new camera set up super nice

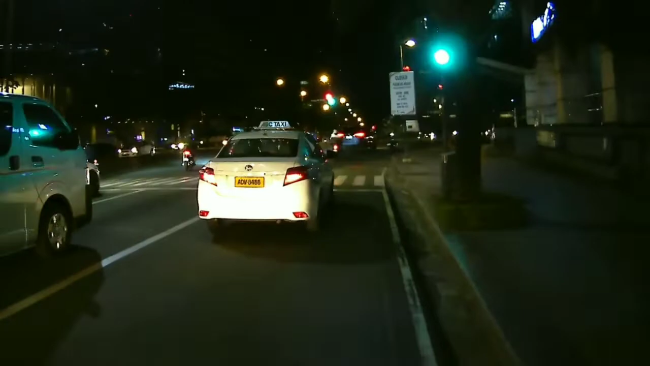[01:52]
Ayala triangle wala. Sarado ang tagumihigot.
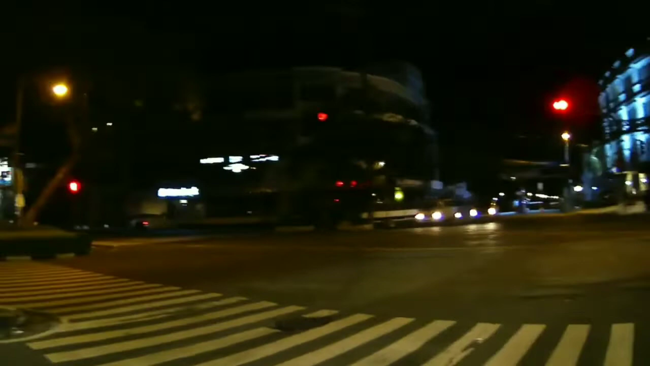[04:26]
mabalagbag din ha, inig magbuna kaya kung magbuna ng stoplight tentuwa ka dito, rimobalhin ka dito sa wa magcross man ka sa sila ha padulong sa lido, munang diri ka para diritso na kagliko din dili po ka itong kilid.
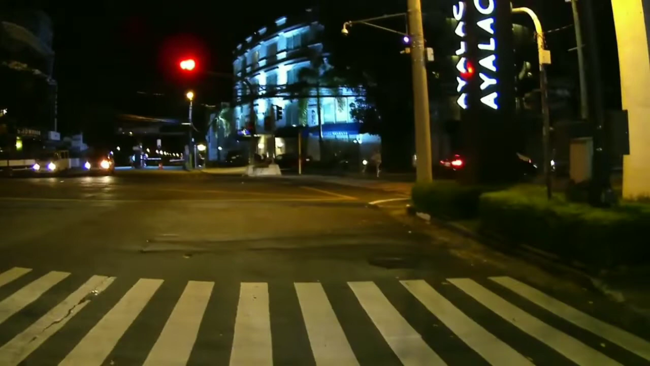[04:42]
So, kung ato kang kilid, mag-cross mo po kaya bumabalhin nga itong tuo. No? Muna siya isaktong guan. Saktong proper. Muna siya isaktong pamaagi sa posisyon na rin dito kan. Kung mahunong ta sa intersection, no? dirita ni. Ini posisyon na. Yan o, nantawa na isang posisyon.
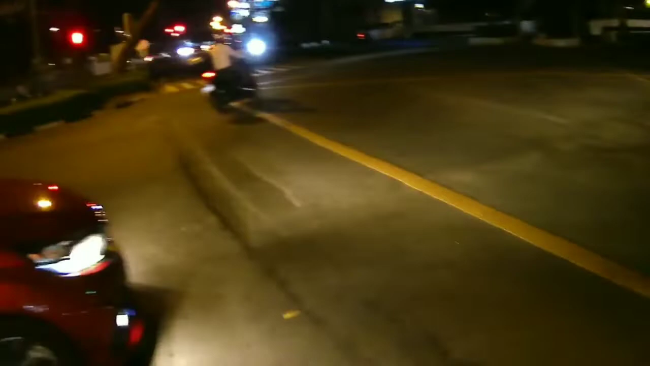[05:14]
Nah, nah, kena sila. Oh. Diritso lang na. Then kita po, diritso tarik silid.
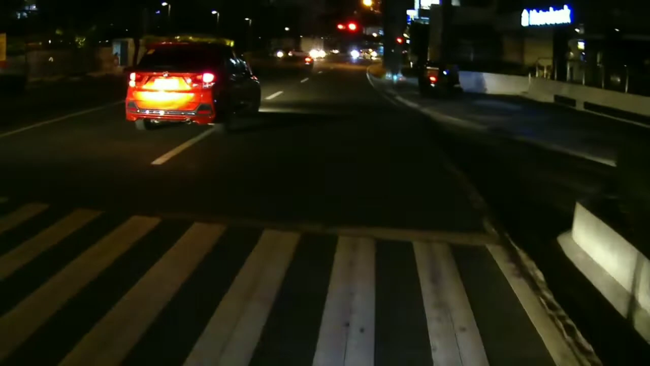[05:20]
Ah. Diba? Wala isa gabal ba? Lili na tayo ma-mubli mga maipit pa.
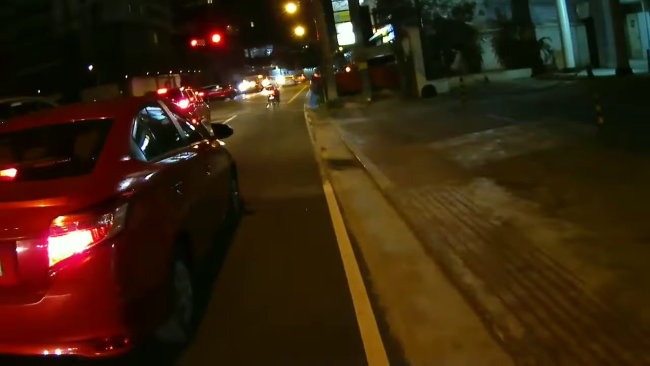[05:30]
Delikado ko tayo maipit kita dito sa kuwan kung tayo po nga itong posisyon.
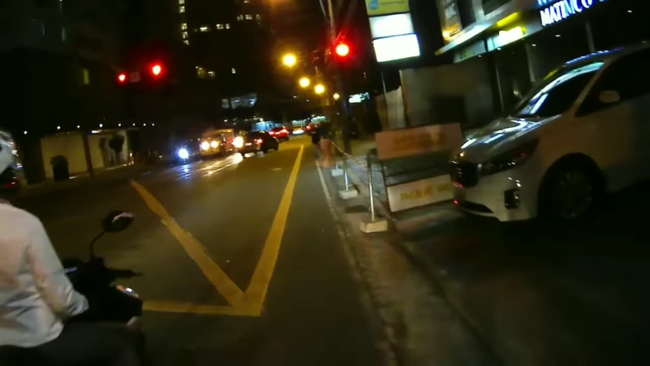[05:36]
Kung inaanin man po ang sitwasyon sa intersection, ano o, intersection, walay kuwan dire, walay kasada dire, pwede lang yung gilid mo lagi.
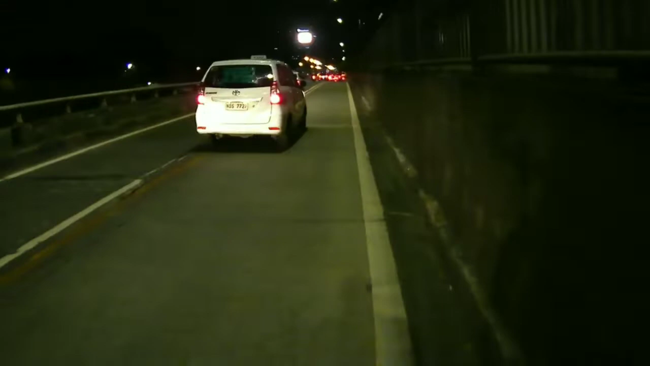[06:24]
BGC mo ta dito. Dirita sa nailhan na natong dalan. Wanay delikado, wanay kuyaw. Diritso na lang ta. Oh. Train. Ito kung madagang train ka rin.
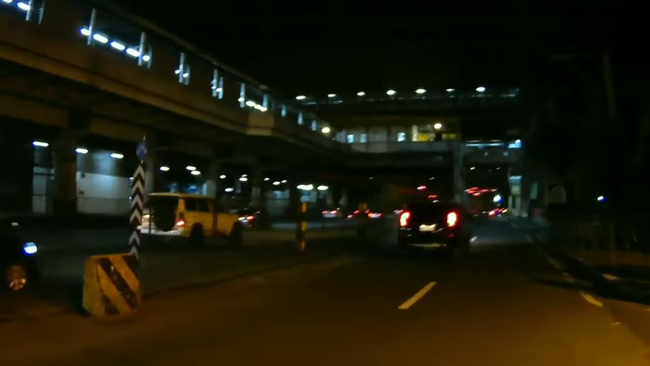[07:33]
Pamuha. Itong kilit yun. Itong pakilit. Iring na rin ito nga. Padulong na sa Manila. Dayon, Alabang, Sukat, Cavite, Laguna. Ito ito.
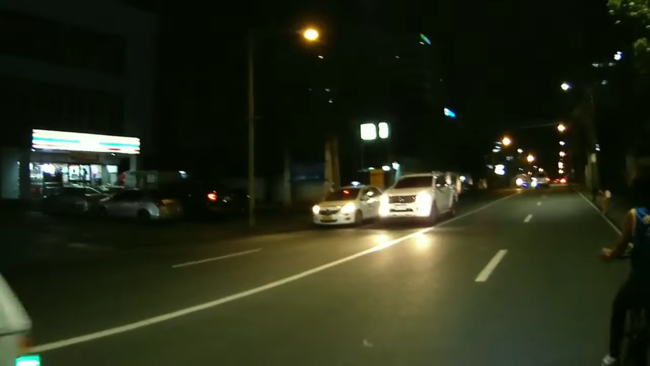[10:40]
Ito pa yung baba, ila-ila na to. Alorica. Two araw, mabasa pa ng Alorica. Ito. O, oh, Into Plaza. Tara, building. DHL. DHL. Di ba? Mas nanindutan ko aning chin mount.
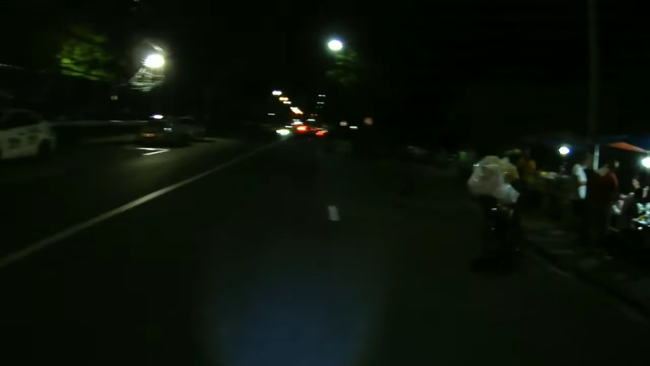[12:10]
Dito sa nahan, Getre Bonifacio. Paano ta? Ini gaya pa ni sa kwan. Pero dugay-dugay na ning gaya.